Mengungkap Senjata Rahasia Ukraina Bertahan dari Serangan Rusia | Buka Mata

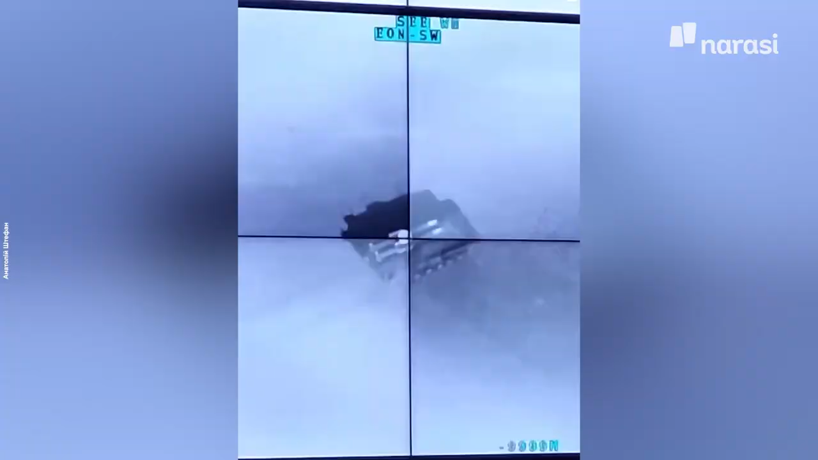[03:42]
menghancurkan konvoy Rusia karena tidak adanya
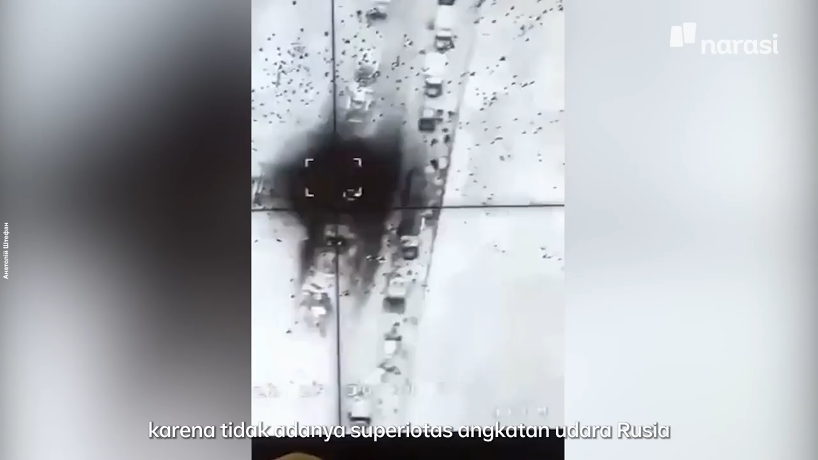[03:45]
superioritas Angkatan Udara Rusia mengawal barisan konvoy pasukan darat mereka.